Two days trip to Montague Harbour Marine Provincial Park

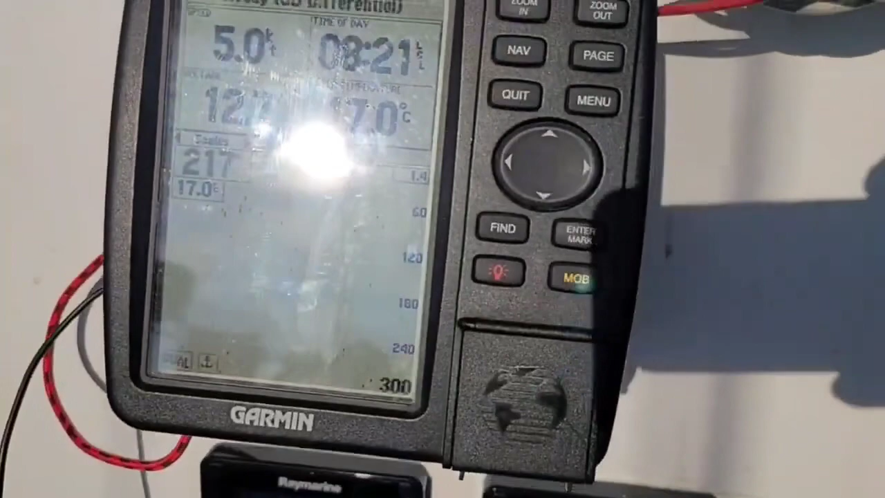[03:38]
uh what is the five knots but uh the current from river is still pushing us